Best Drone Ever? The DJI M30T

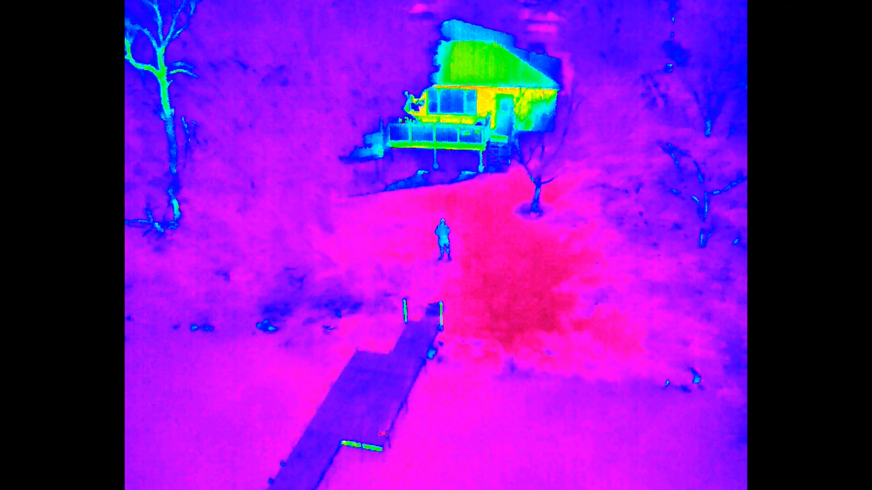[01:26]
All right, let's start with that thermal sensor, 640 by 512. That's the highest resolution you're going to get on a thermal camera right now, especially on a drone.
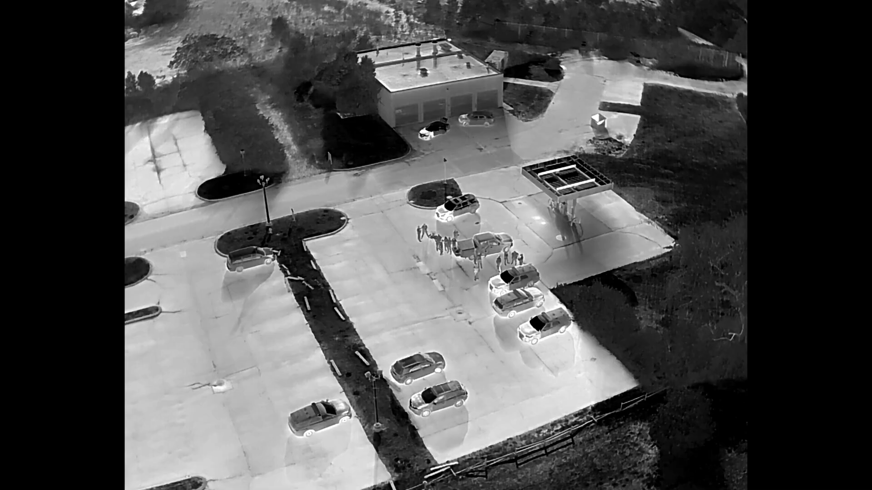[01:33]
But you take this thermal camera and you are able to get accurate heat signatures from 400 feet up in the air.
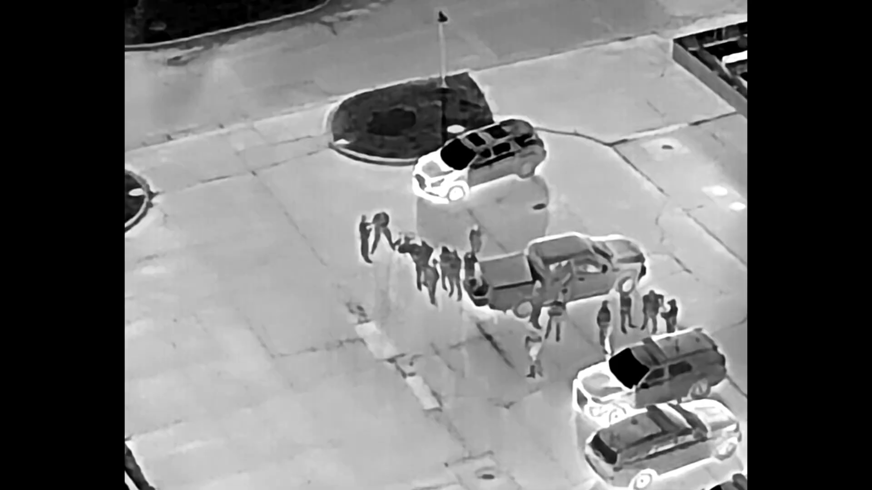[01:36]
That's a huge upgrade from what you used to be working with, you know, with the DJI Mavic 2 Enterprise dual.
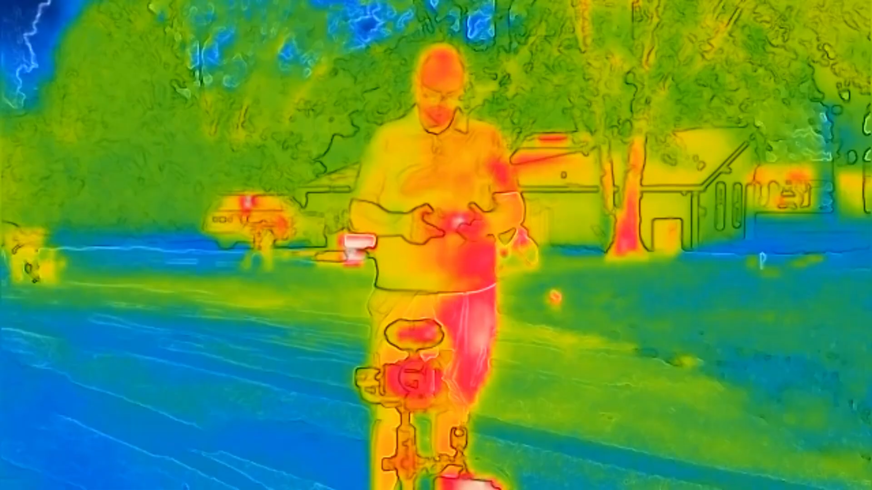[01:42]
That was like, you know, 112 by something.
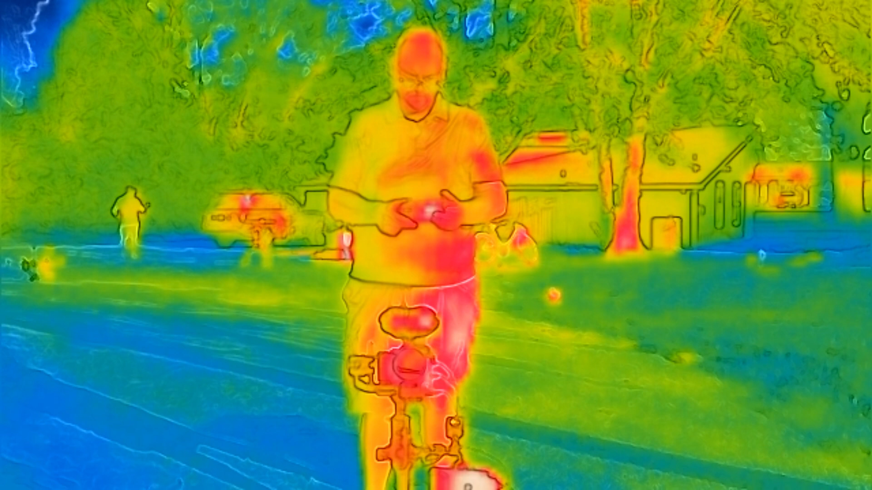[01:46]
It was very, very low resolution.
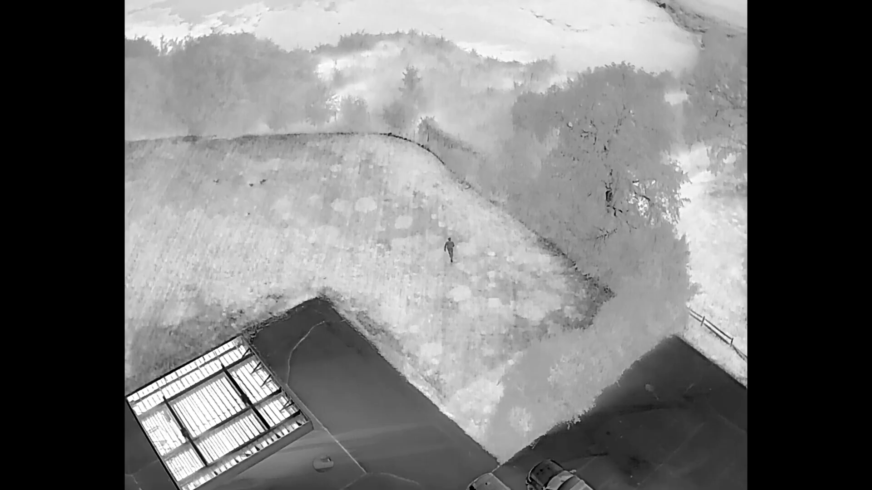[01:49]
And now we're up to 640 by 512.
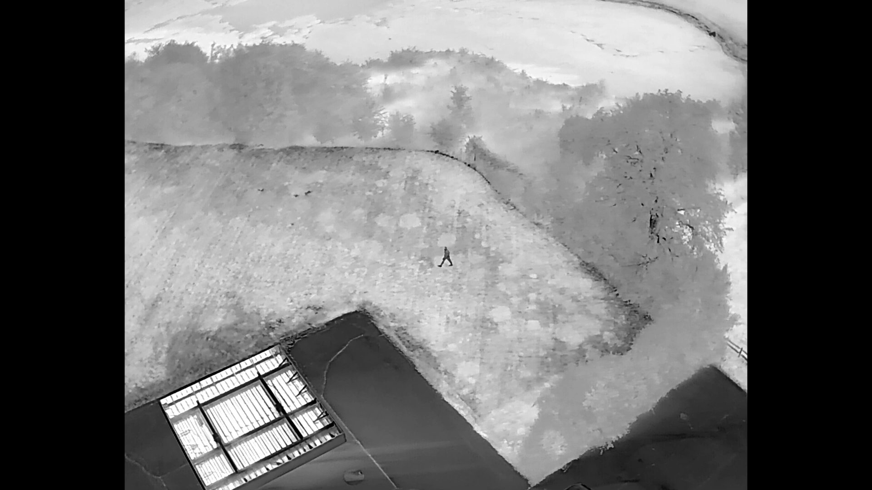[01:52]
This thermal tool is so valuable when it comes to search and rescue.
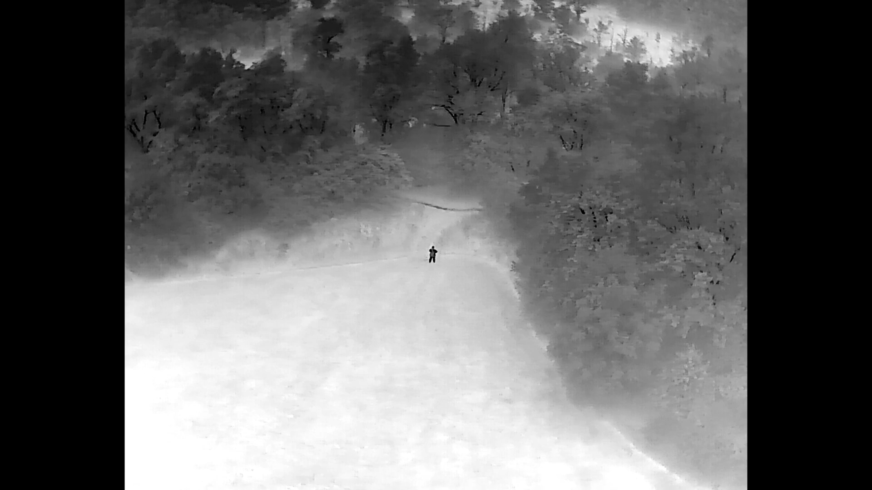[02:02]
within minutes,
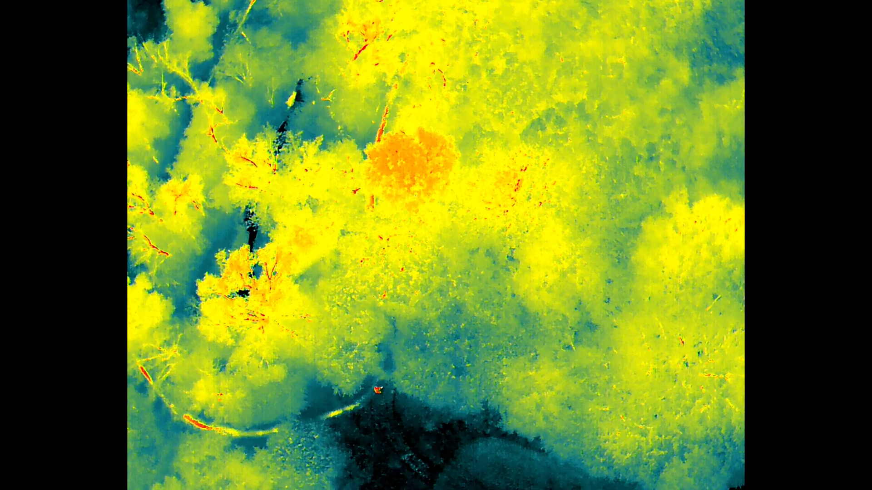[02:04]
when it's going to take a group of 20 people, five hours to search the same area. You know, it just, it doesn't make sense. So that thermal sensor, I can't say enough about it.
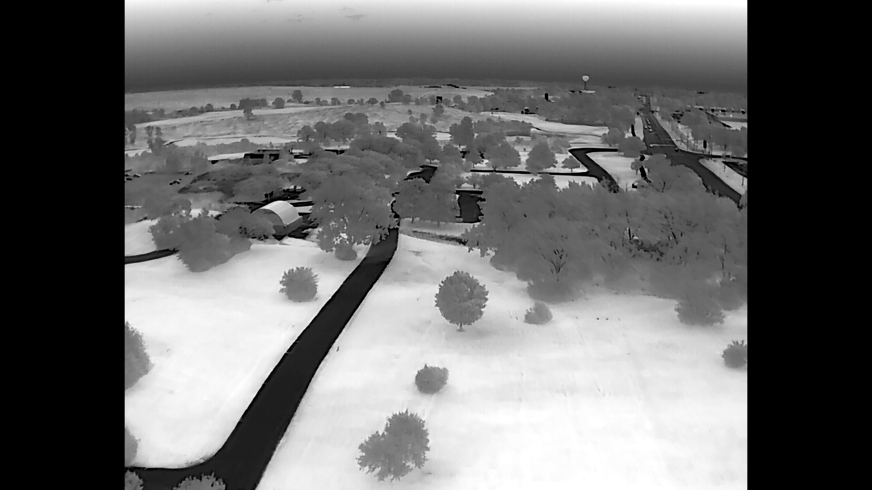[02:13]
It is absolutely amazing. And it's one of the reasons that public safety around the country
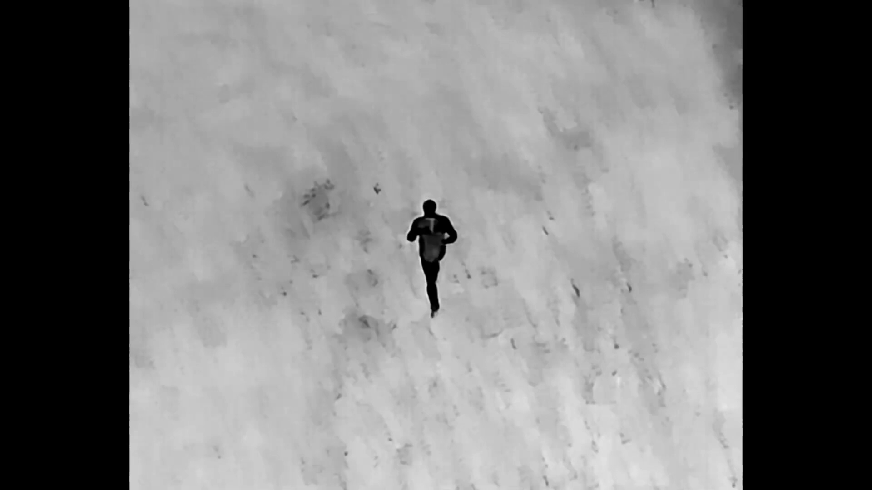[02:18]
are buying drones because you can get that drone up in the air with a thermal sensor.
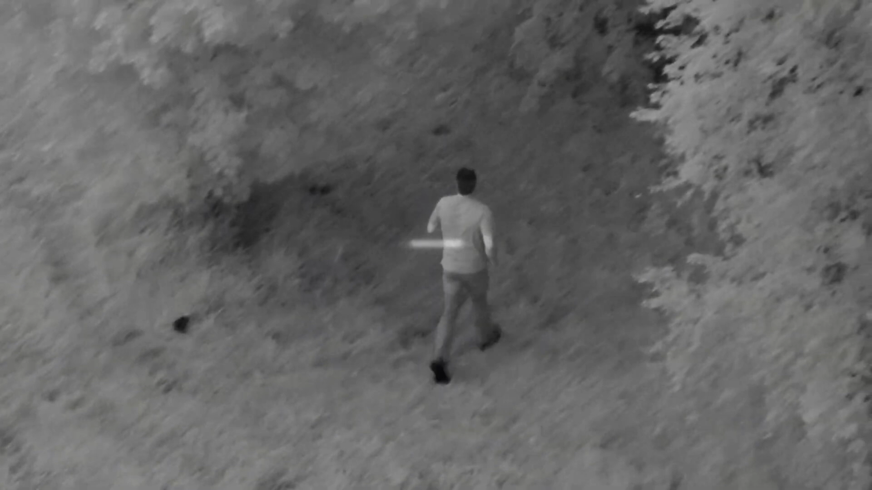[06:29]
And it's going to look like it's in black and white to you, but it's going to give you a much better view at night. So it's a great feature and it's going to make it easier for you to see at night, which, like I said, a lot of our clients are.